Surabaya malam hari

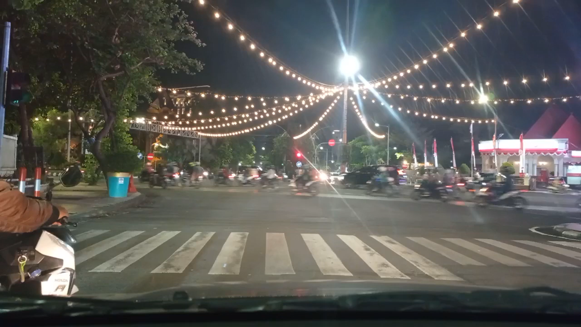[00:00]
Ini garis-garis ini kotor ya karena cap jari Garis-garis lampu ini Itu kan pasti karena cap jari di lensa kamera Diperseni Ini ya gini sama Seperti kotor gak di lensa ini